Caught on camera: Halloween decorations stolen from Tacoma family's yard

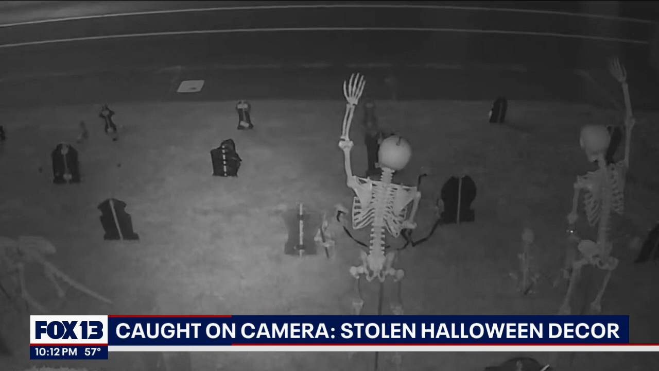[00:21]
The whole yard was completely full. You're looking at an annual Halloween tradition for the Sharp family. I have. People that come around and they take pictures and they stop and everybody knows this house.
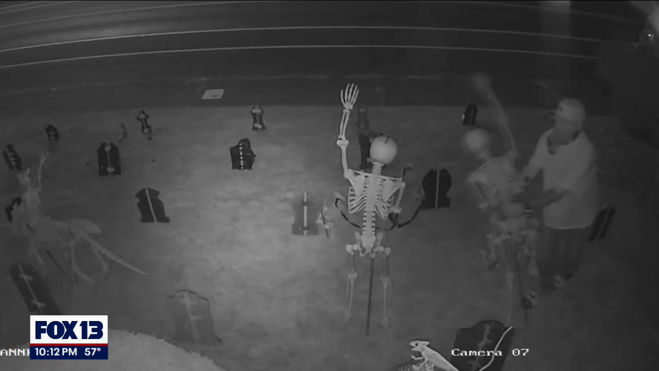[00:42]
You see the one man come and he grabs one. And then you see another man that comes and he tries to take the other one. Her yard now looks a lot different from Friday night.